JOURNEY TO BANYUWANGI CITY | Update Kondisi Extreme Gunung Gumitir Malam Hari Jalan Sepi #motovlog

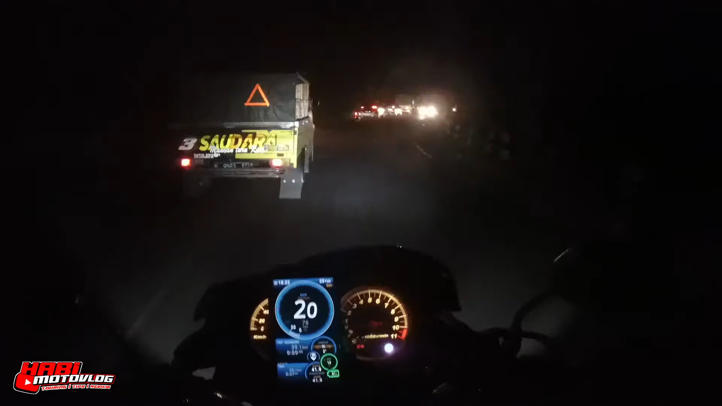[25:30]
santai aja dulu bos. Ini masih di Gemitir bos. Gak boleh gegabah. Kita jalannya jauh ini. Habis lonjak, turun sekarang aja. Buat yang tur lewat jalur Subondo ya,
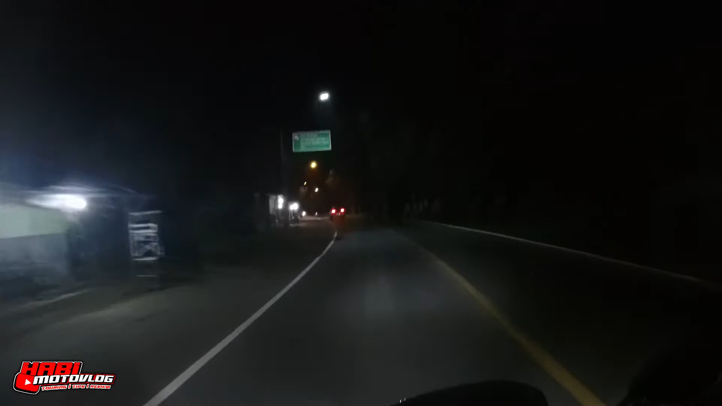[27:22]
Info penimbangan muatan ya, sejauh ini masih di jalan Gemitir ya, keluar dari jalur Gemitir barusan ya. Ini udah mau menuju ke Kalibaru. Ini kelihatannya data, tapi ini masih di atas ya. Welcome to Kalibaru Bosco. Gila jaman anjay.
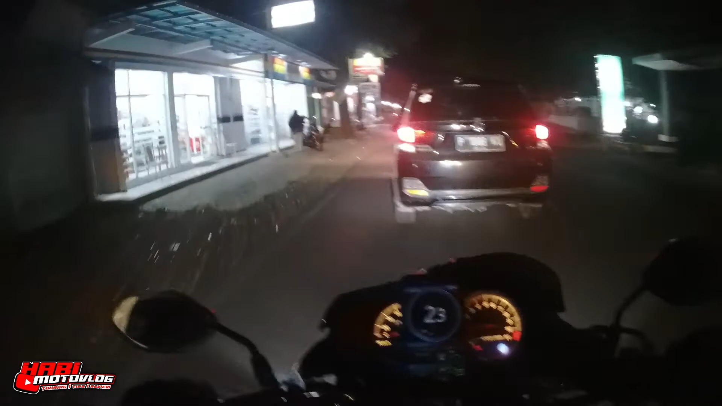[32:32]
Sampai di Pasar Kalibaru. Aku lupa nggak download map tadi ya. Jadi harus pakai GPS ya.